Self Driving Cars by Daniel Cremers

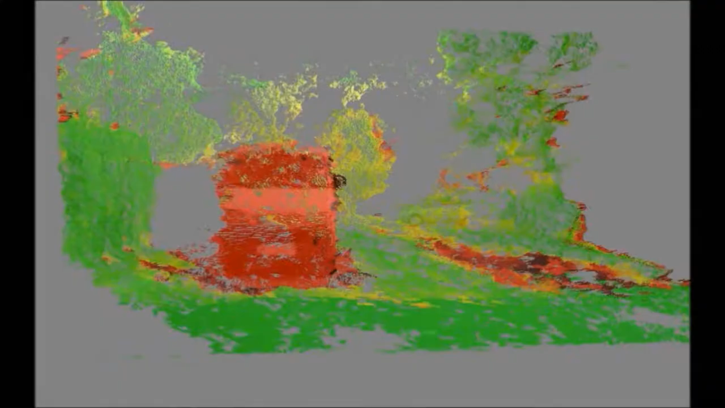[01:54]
a technology that allows you to recover the 3d structure
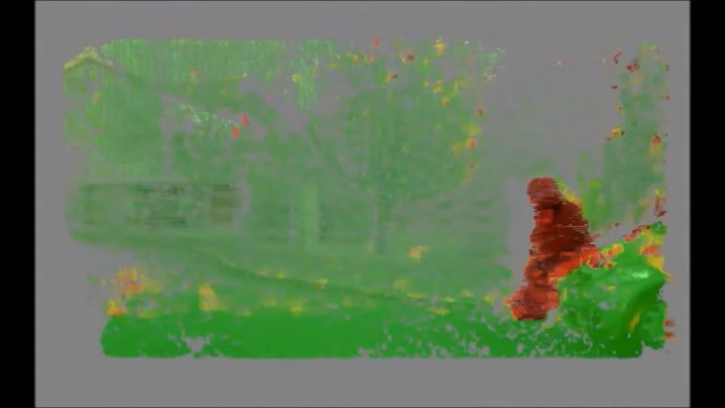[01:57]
in front of the car and you see this is 10 years ago 2007 2008 is
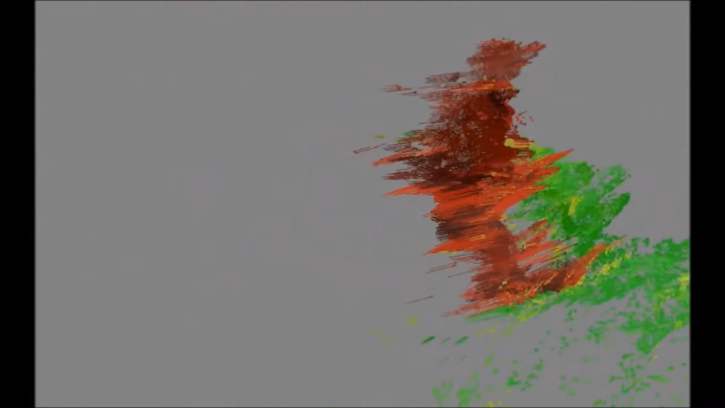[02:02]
when we developed this and you can determine also the motion of things in 3d here color-coded red means the structure is moving
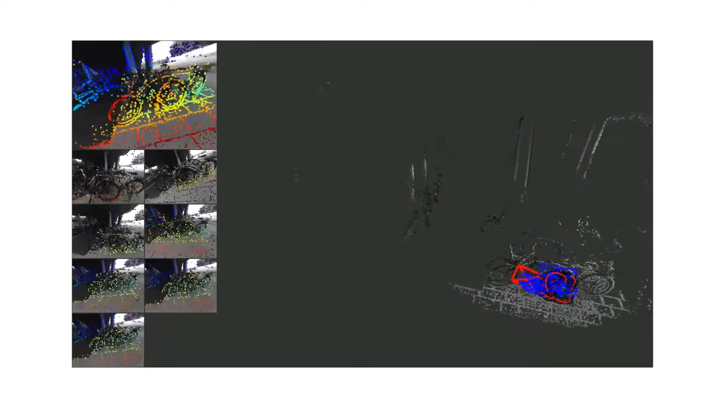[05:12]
video of the camera we can walk around in very nasty real-world conditions with very bad visibility
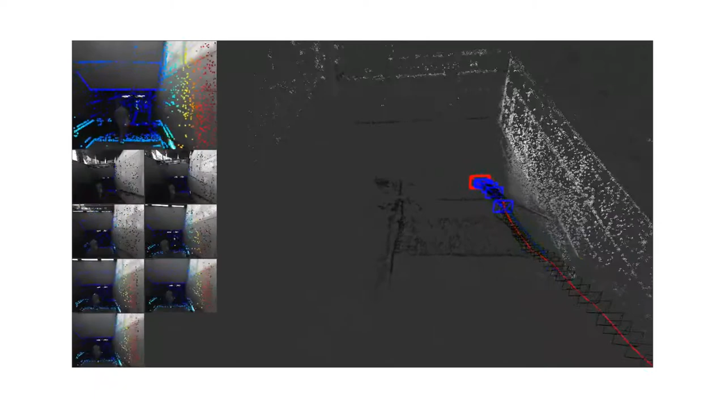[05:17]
reflections moving objects and what you see on the right is an
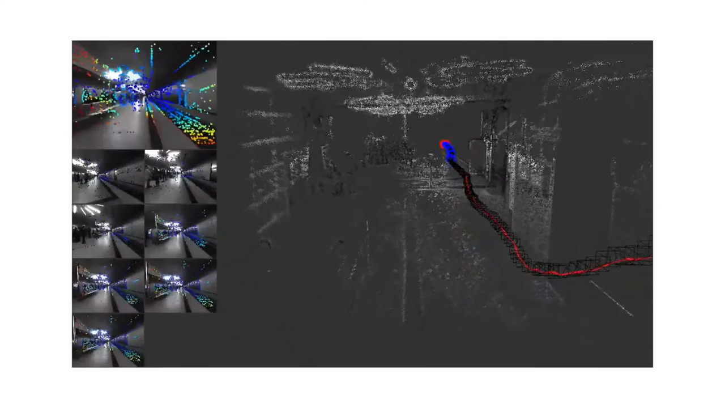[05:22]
algorithm that we developed that can track such a camera in real time at
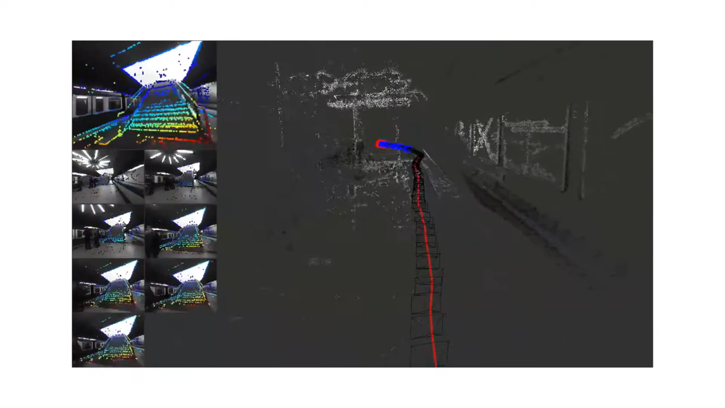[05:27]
a super high level of precision I can walk around this entire subway station
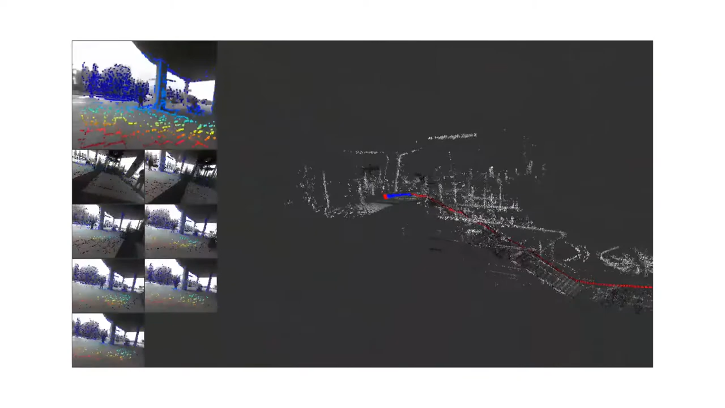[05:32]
go under it come back out the other way and and the algorithm keeps track of the
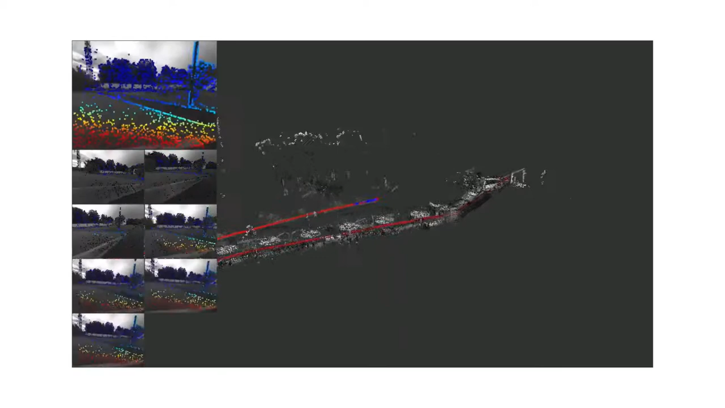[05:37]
camera at just one camera no other sensor a single camera and of course
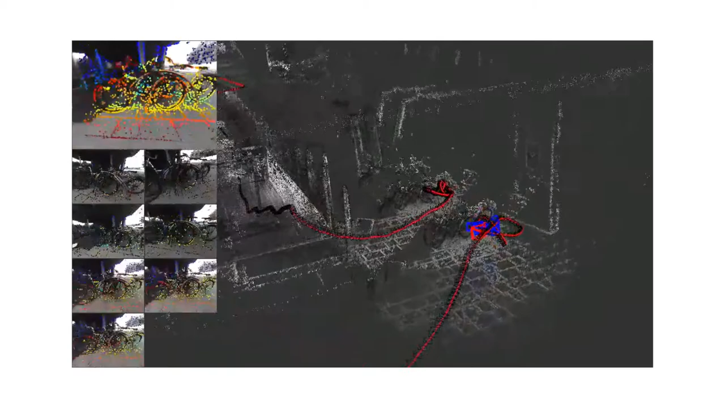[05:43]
it makes an error from frame to frame you track the motion of the camera it's going to make an error every frame and there's thousands of frames that error
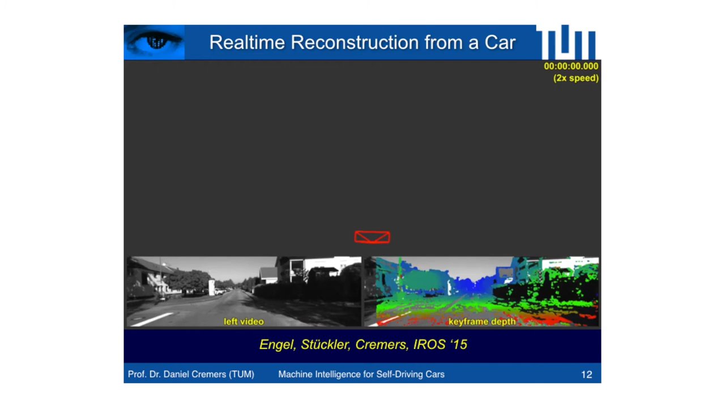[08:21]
technologies I showed you reconstructing the world in front of the car in real time just from a stereo camera system and what you can see is we can map the whole